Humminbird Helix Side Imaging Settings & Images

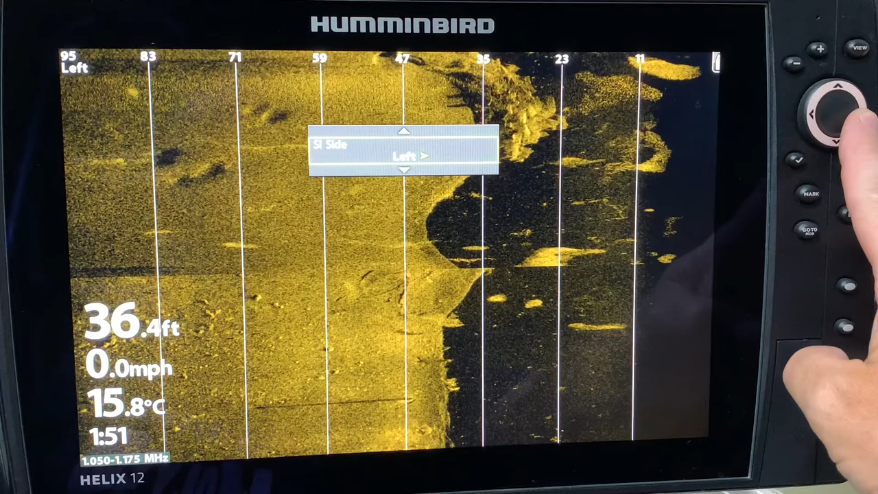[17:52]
i can't really see anything on the shoreline anyways so i'm going to just choose left but i generally always leave mine on both chart speed once again we're going to play so there's 10 so it's scrolling by quicker and if i go the other extreme
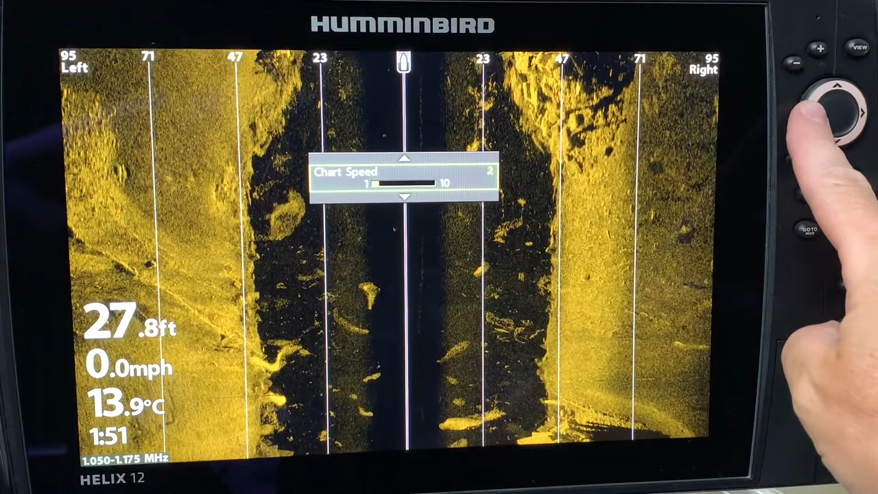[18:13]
On screen: depth 27.8 ft, water 13.9°C, speed 0.0 mph
it's going at one and you can see that it's barely moving so keep in mind side imaging is going to give you your
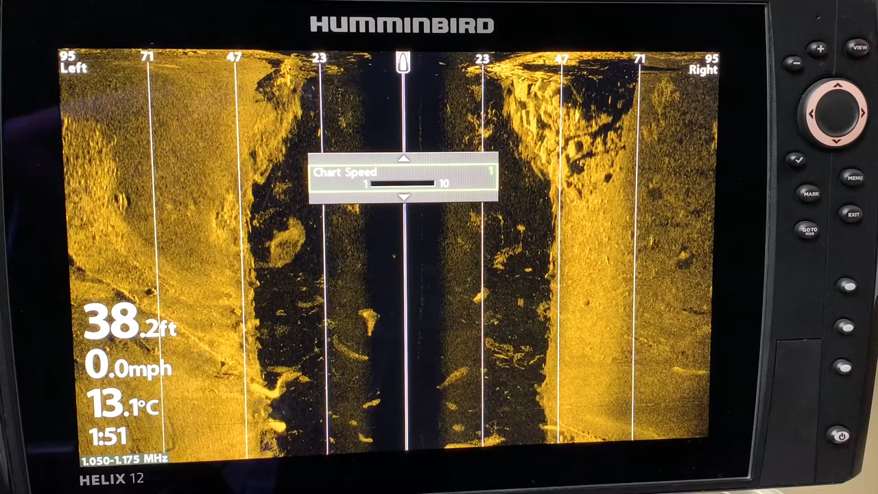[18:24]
On screen: depth 38.2 ft, water 13.1°C, speed 0.0 mph
best pictures while moving and the general factory settings are pretty much the best so it started at five
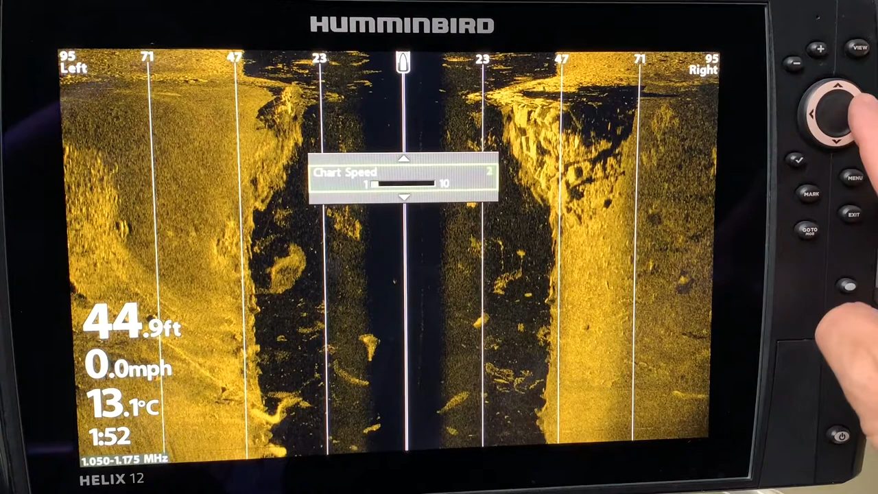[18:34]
On screen: depth 44.9 ft, water 13.1°C, speed 0.0 mph
so let's leave it at five i like the images you can already see that the
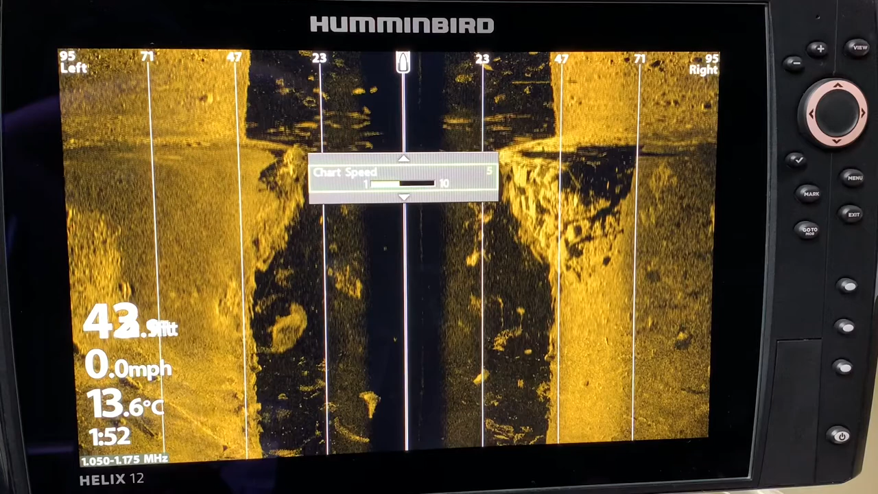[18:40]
On screen: water 13.6°C, speed 0.0 mph
images have cleared up at five so you know that is a good place to start and as i said earlier i don't change too much color
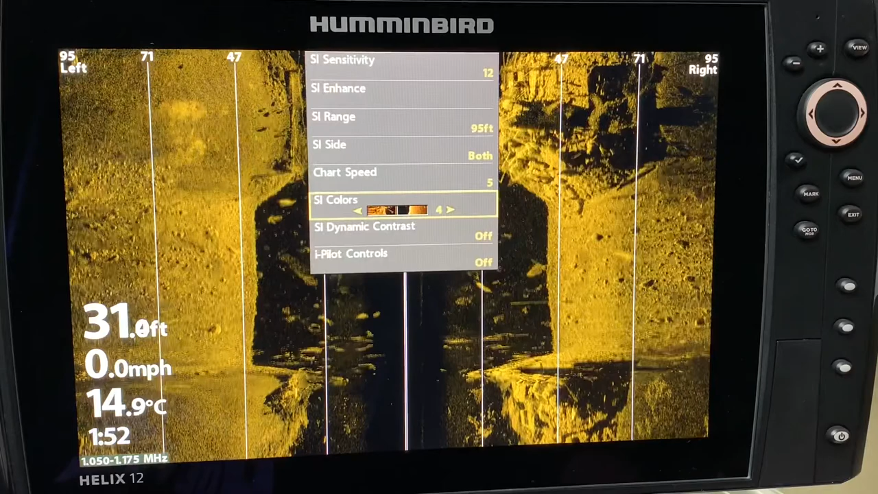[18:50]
On screen: depth 31.0 ft, water 14.9°C, speed 0.0 mph
palettes so this is your si colors and the factory setting is two i do prefer four i i like it with mega 360 it's just a good image to my eye that doesn't mean that for somebody else some people will say different colors show fish better and that is just something that you have to play with so let's take a look let's go to color palette three two and that is
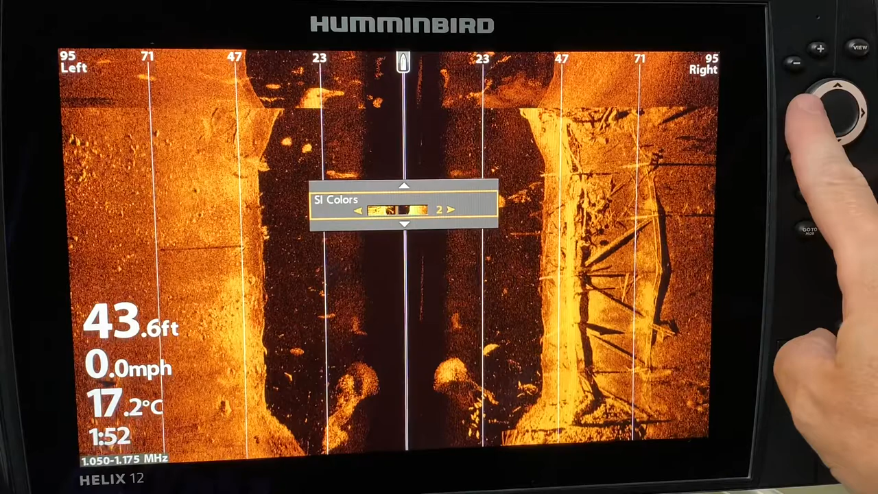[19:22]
On screen: depth 43.6 ft, water 17.2°C, speed 0.0 mph
the factory settings there one now i've heard some people say that they do quite like the blue and it does show some contrast and some
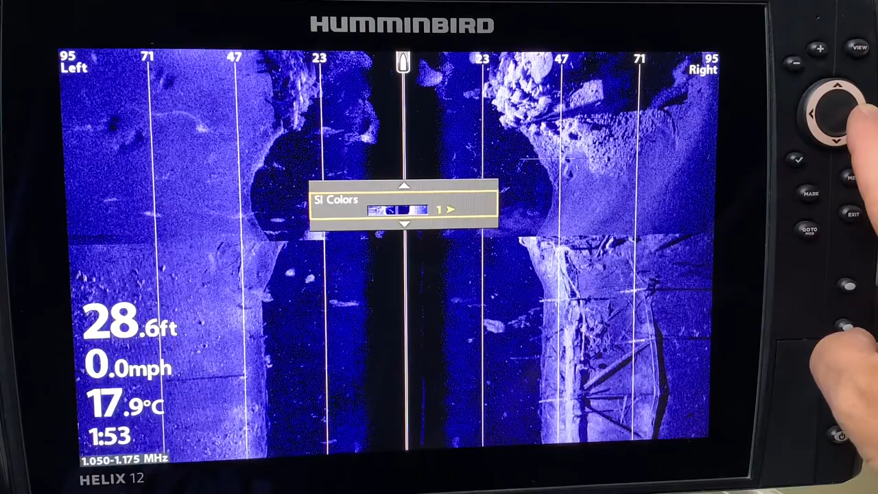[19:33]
On screen: depth 28.6 ft, water 17.9°C, speed 0.0 mph
people say that it shows fish quite well let's go the other way and there's four again there's my preferred one five six
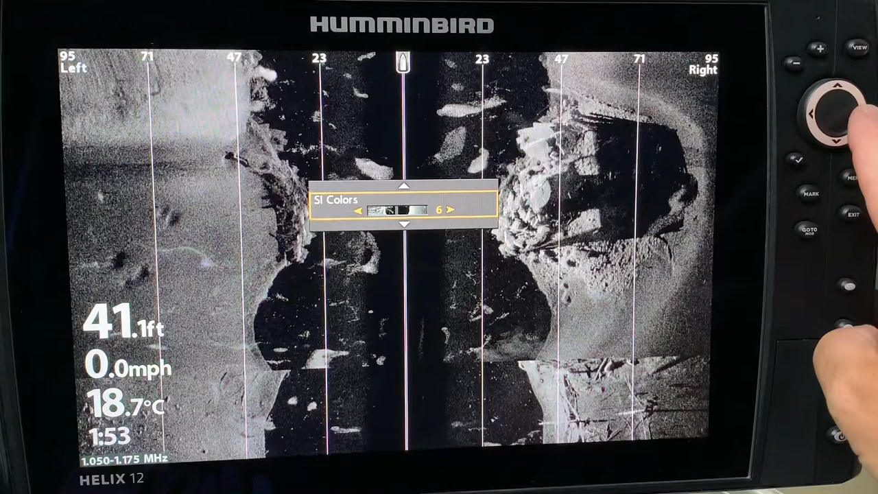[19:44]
On screen: depth 41.1 ft, water 18.7°C, speed 0.0 mph
seven eight nine ten
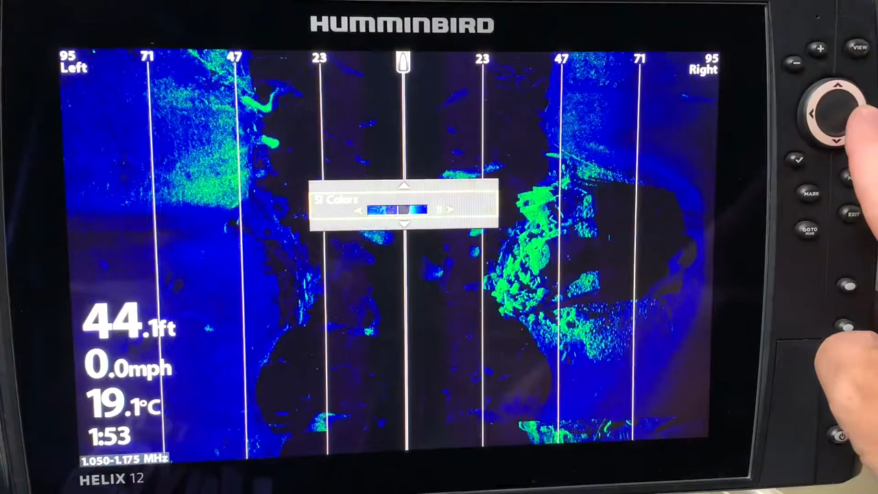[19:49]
On screen: depth 44.1 ft, water 19.1°C, speed 0.0 mph
eleven twelve and that's it all right so i
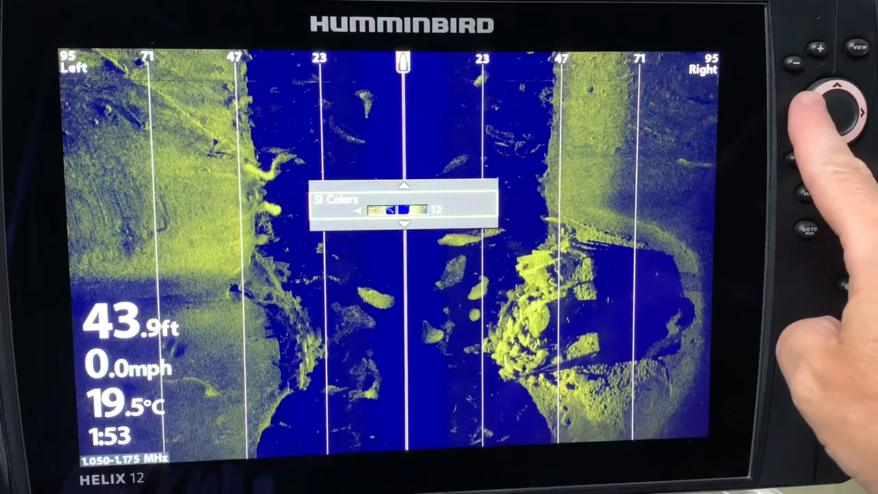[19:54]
On screen: depth 43.9 ft, water 19.5°C, speed 0.0 mph
am going to go back to my preferred which
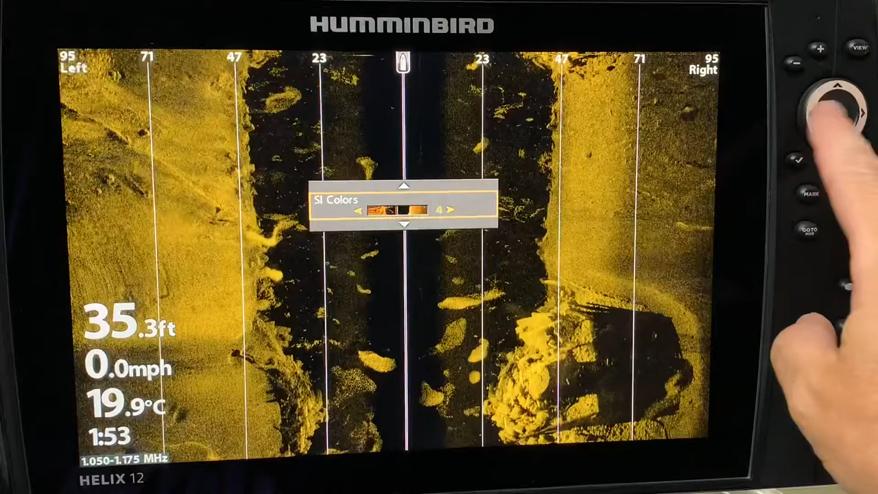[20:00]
On screen: depth 35.3 ft, water 19.9°C, speed 0.0 mph
is four and as i say for you it might be quite different next one is dynamic contrast it is off and now it is
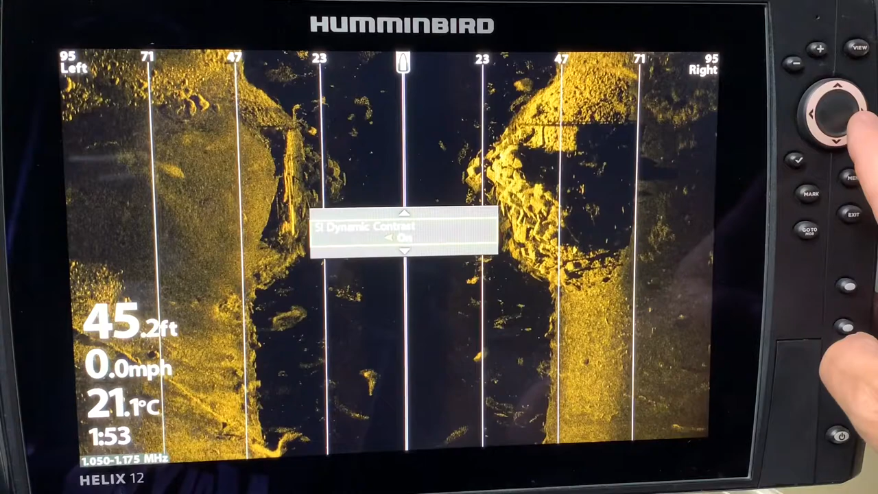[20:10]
On screen: depth 45.2 ft, water 21.1°C, speed 0.0 mph
on and yep there's a lot of contrast in the shadows there for sure you can see the rocks quite clear you can also see some of the hard bottom areas so maybe for you the dynamic contrast on is the way to go and let's just go back to off and i still prefer off down at the bottom of the site imaging express menu is the ipilot controls they are currently off
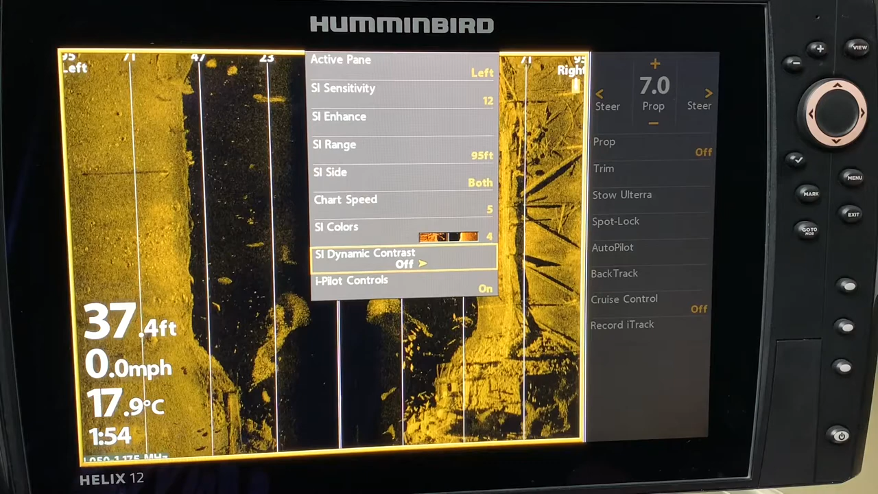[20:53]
On screen: depth 37.4 ft, water 17.9°C, speed 0.0 mph
if i wanted to run my ipilot link trolling motor here i could turn these on and that means that now if you look over here i can basically turn my prop on i can steer and i can use all the features of the ipilot link
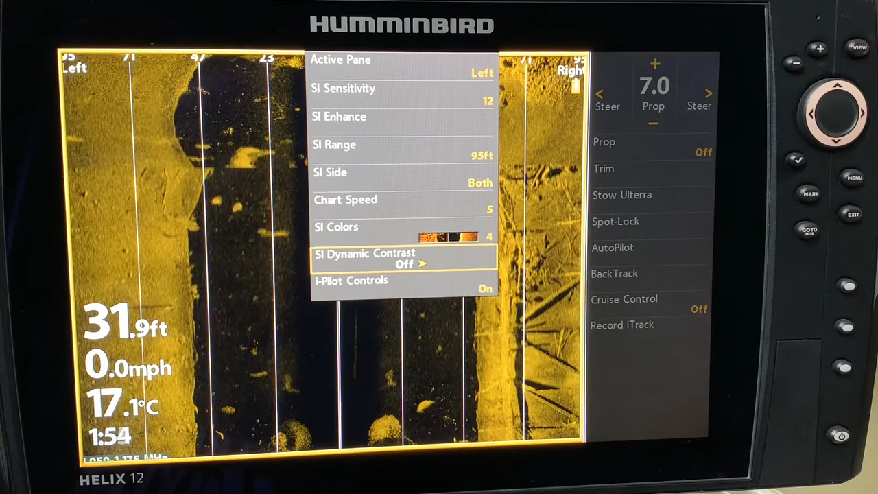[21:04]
On screen: depth 31.9 ft, water 17.1°C, speed 0.0 mph
control system i leave the ipilot off on my side imaging as i like to maximize the surface
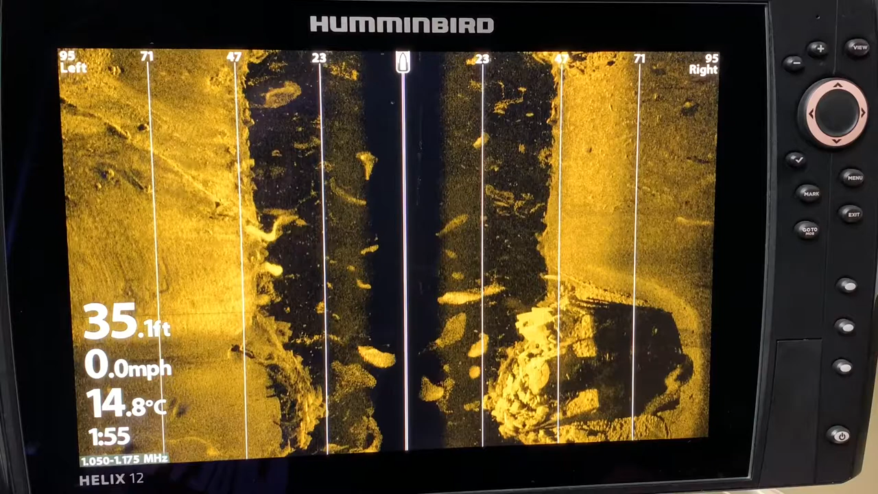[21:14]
On screen: depth 35.1 ft, water 14.8°C, speed 0.0 mph
area with the side imaging as opposed to a control panel
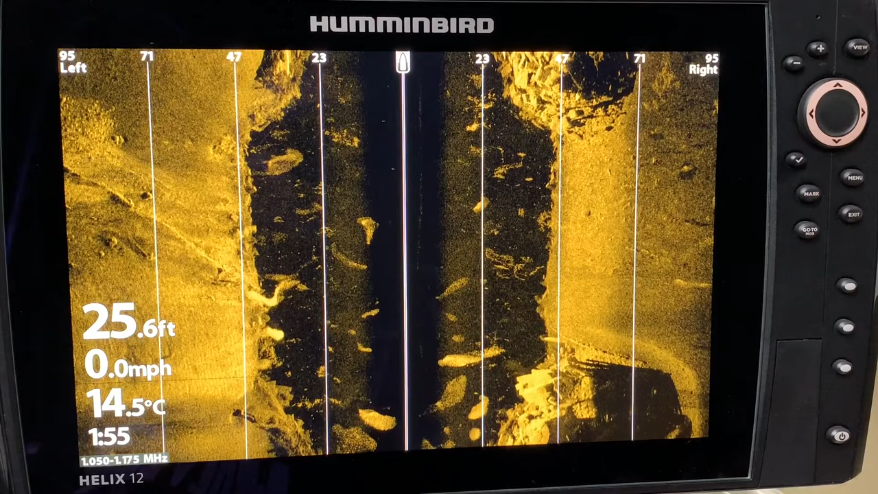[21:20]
On screen: depth 25.6 ft, water 14.5°C, speed 0.0 mph
for the ipilot system just a quick